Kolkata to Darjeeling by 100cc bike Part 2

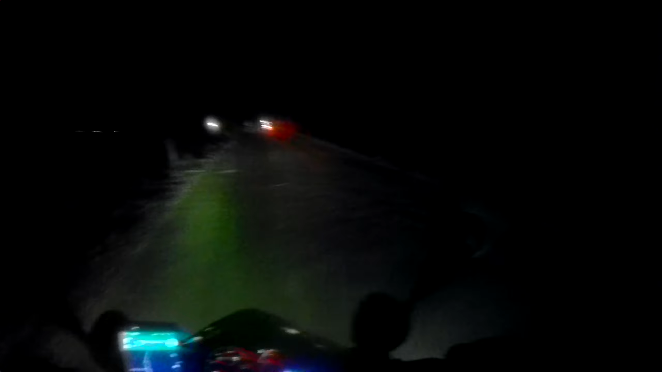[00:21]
वाला रोड हम लोग पखड़े रूप में है तो चलो कोई बात नहीं लेखते हैं और अगर आपको पता नहीं कि मैं
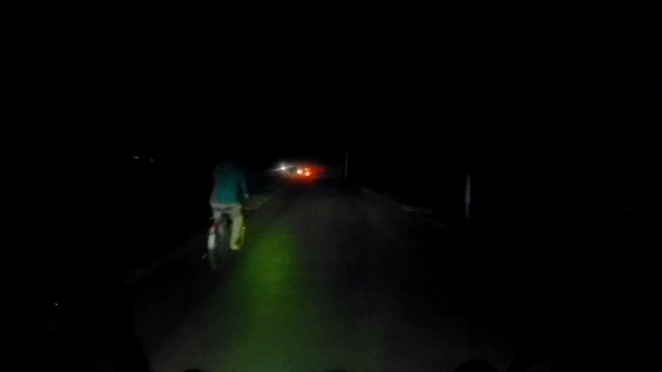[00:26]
यहां पर पहुचा कैसे तो वह ज देखना पड़ेगा जिसका लिंक ऊपर के
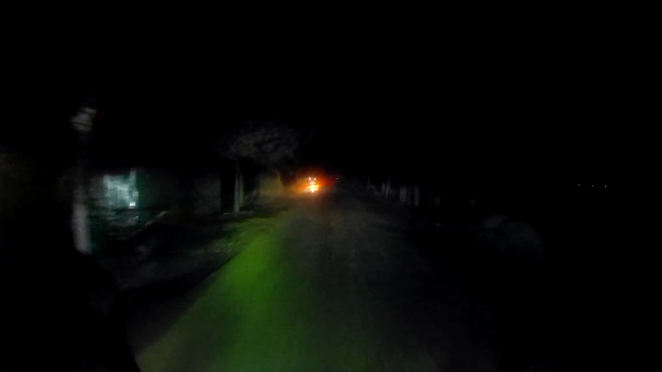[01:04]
अपची है और दूसरे के � आए थिंक गीक सा रहा है यह बोतल बाडी का रोड और अभी हो रहा है रात के आट बजे अब शाम के आट बजे इसे से अडवेंचर कहते है ना यह तो अडवेंचर है और क्या है
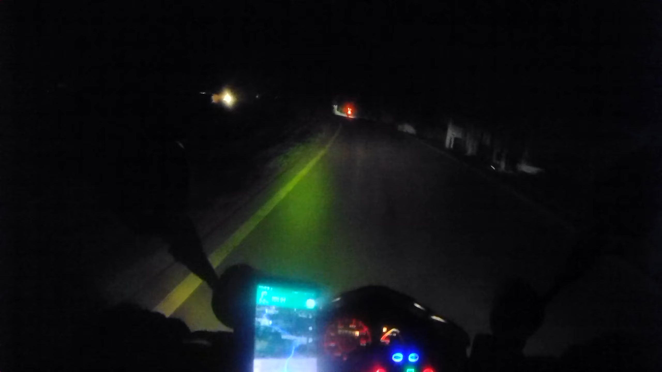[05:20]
पन जम जील्ट किलमतरा भाकया किन्टा रखता ने अविलाएन और आ। तो दोस्तो अभी बोतलबाली खतम होने में 100-200 मिटर का एक छोटा सा पैच है बट आइड़न नो वाई
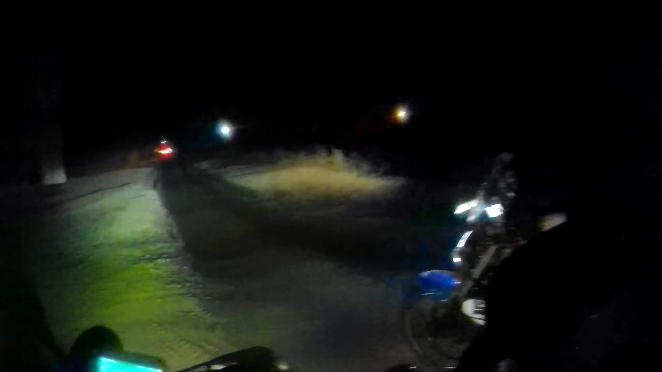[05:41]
यहां का जो रोड है पीछ होके यहां पे इतना खराब गड़ा वाला रोड क्यू है एक कम से कम 2-3 फूट का गड़ा है और कच्छा मिट्टी का गड़ा है क्योंकि तो � यहां पे भाईक कर निकालेंगे और यहां पर आपको हाईवे दिख रहा होगा